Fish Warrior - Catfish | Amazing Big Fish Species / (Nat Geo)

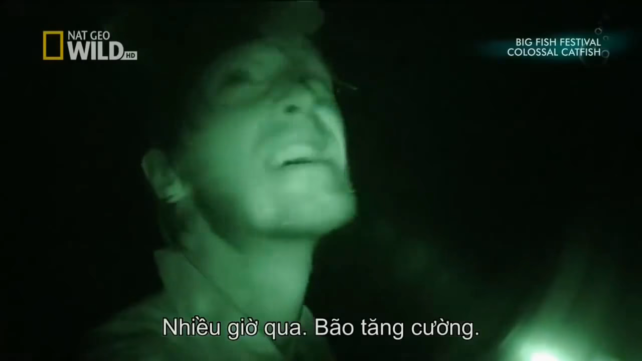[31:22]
The storm intensifies. I have to stay here and wait when the water rises enough. Yeah. I have to suffer.
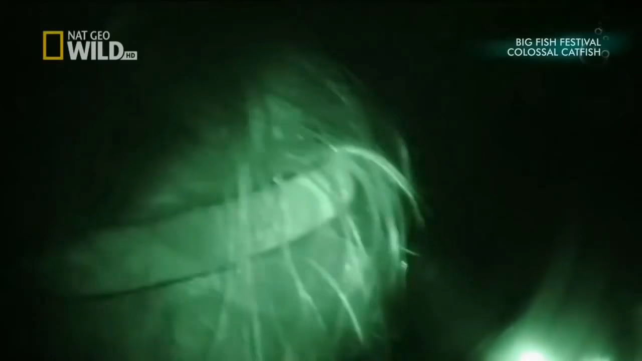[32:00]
So I tried to set the hook. It was
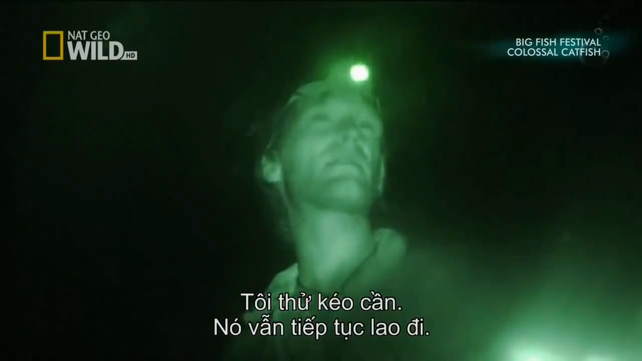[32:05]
still running. In the darkness, there's no way to tell what's on the end of Jakob's line.
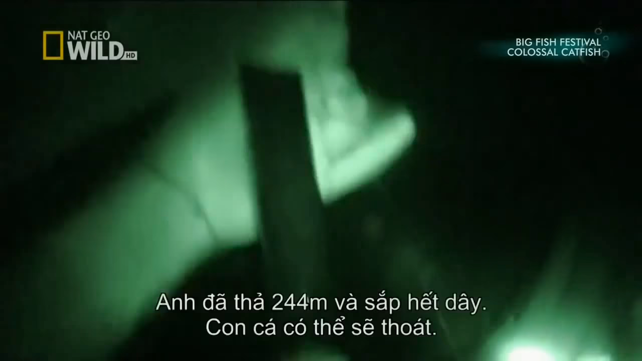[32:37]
With 800 feet already gone, Jakub could run out of line, and his catch could break free.
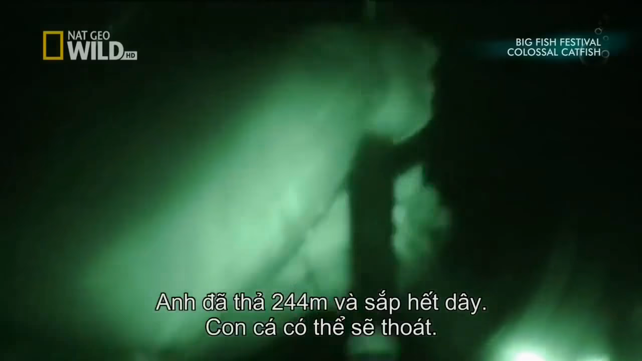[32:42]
It's still going!
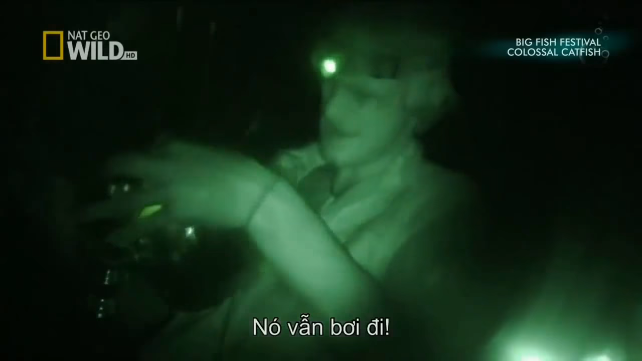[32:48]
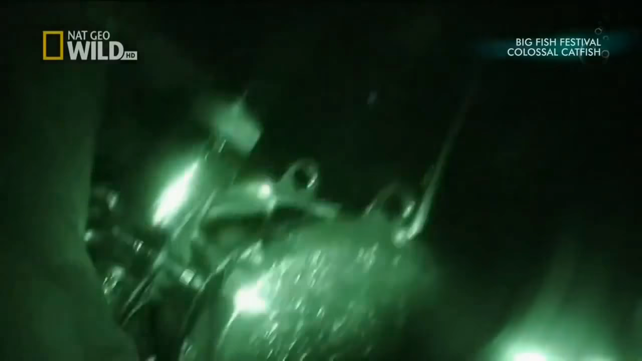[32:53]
Jakub is powerless to stop the run. Then...
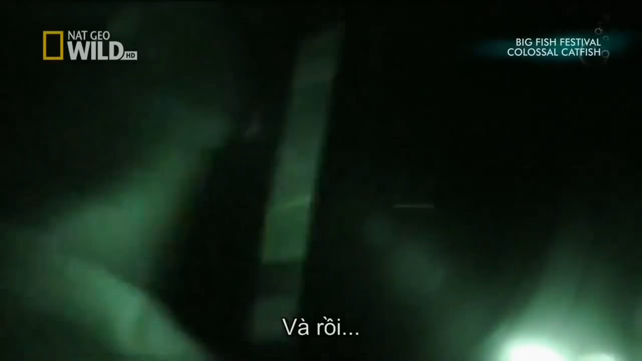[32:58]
his worst fear comes true.
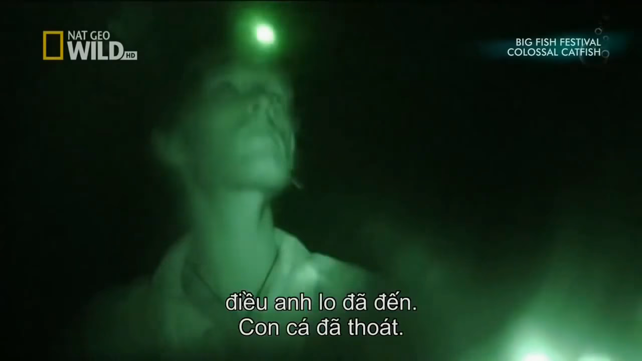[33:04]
The catch is lost.
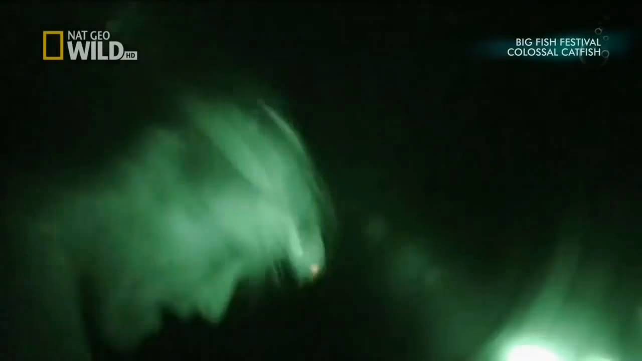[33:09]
I don't know what happened, but it's free.
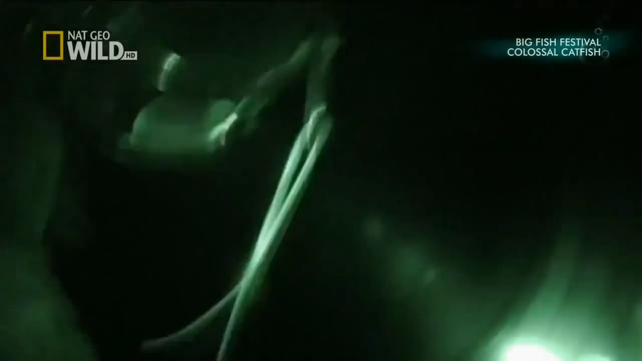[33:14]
Yeah, it took at least 300 meters of line.